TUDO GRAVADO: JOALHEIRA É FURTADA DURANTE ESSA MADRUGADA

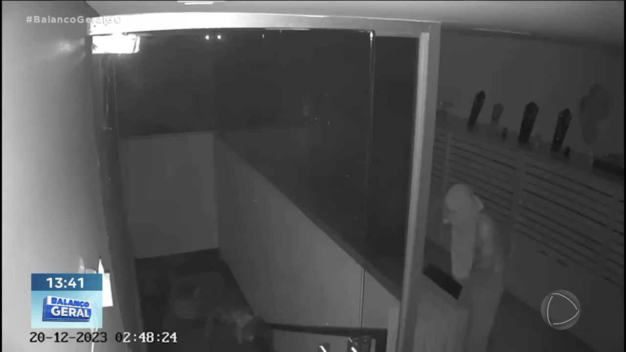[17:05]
Se a prefeitura for lá pegar um canalha desse que está aí furtando, ah, eu sou usuário de drogas, sou coitadinho, olha isso aí.